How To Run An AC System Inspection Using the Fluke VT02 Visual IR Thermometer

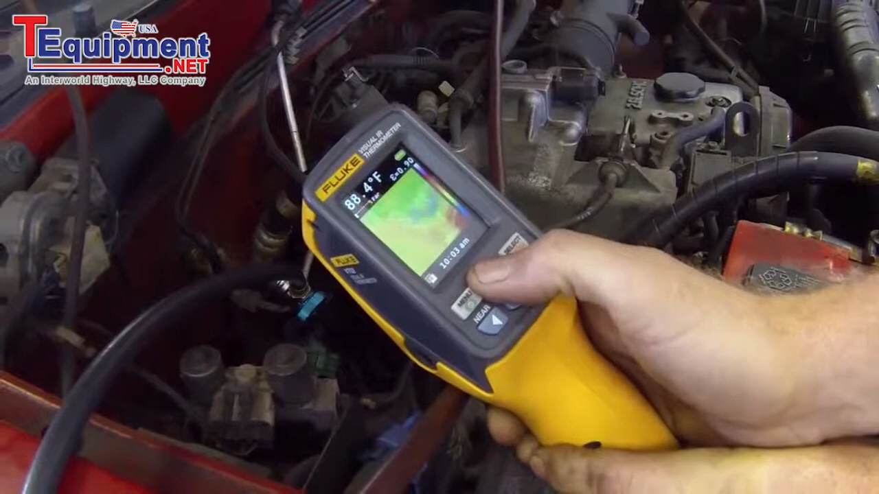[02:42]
On screen: spot 88.4°F
and you can see that that low side line is quite cold by the green coloring on the screen compared to our liquid line which is showing in red on the bottom.
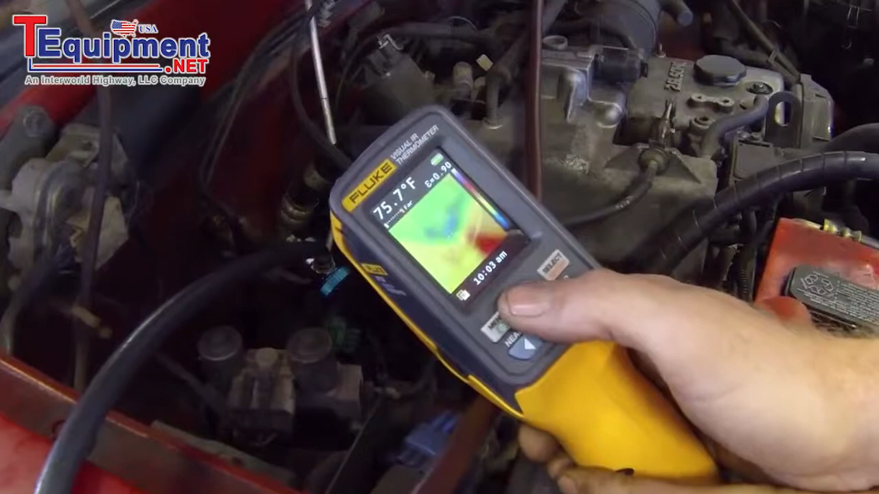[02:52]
On screen: spot 75.7°F
So we know this AC system is performing as it should.